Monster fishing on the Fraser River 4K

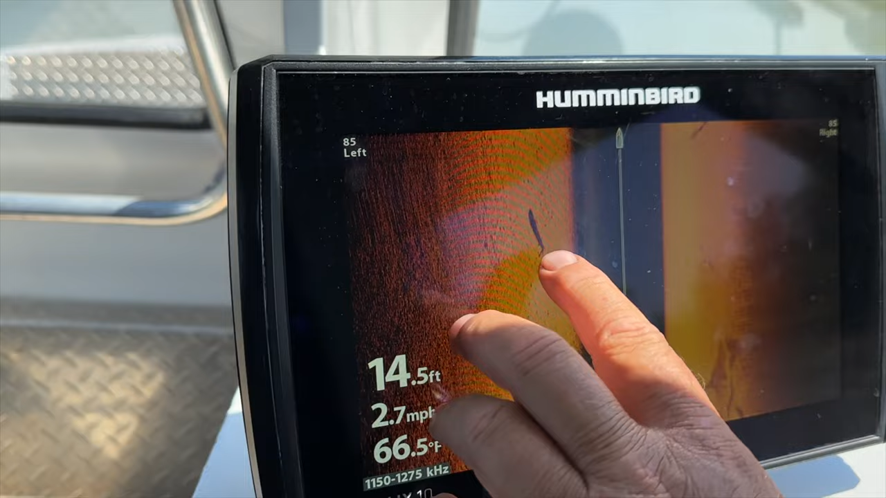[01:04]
On screen: depth 14.5 ft, water 66.5°F, speed 2.7 mph
There's another one. Wow. How big do you think that guy is right there? Seven feet. It's a seven for real.
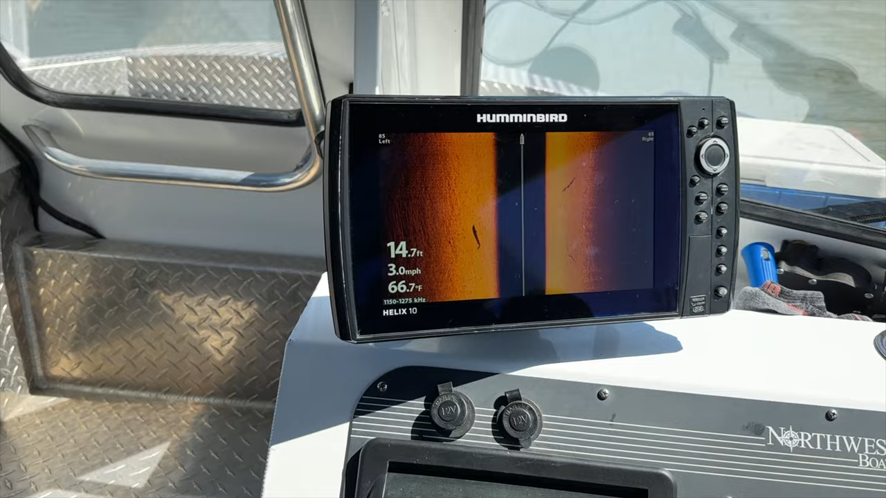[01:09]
On screen: depth 14.7 ft, water 66.7°F, speed 3.0 mph
I think we're flying on the head because we've got a lot of fish behind us.
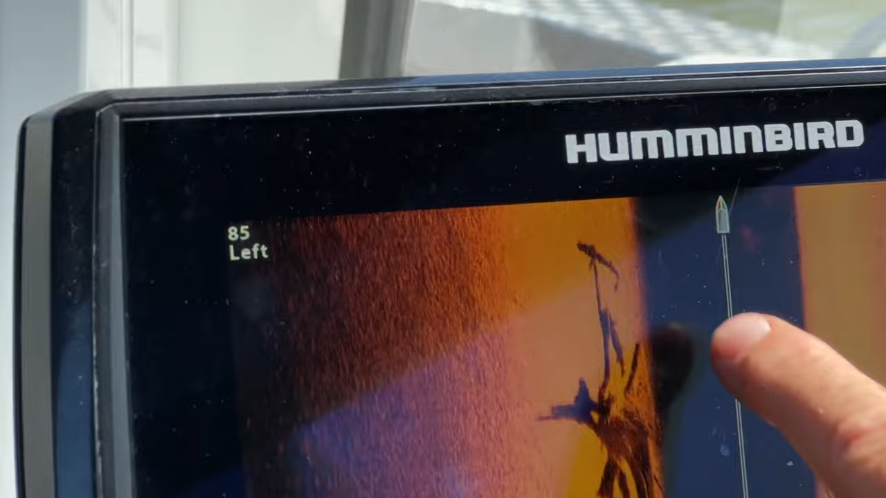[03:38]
There's another fish. So you can see the tail and the fins on it. Yeah. Jacob did a good job of fighting it. Did a fantastic job.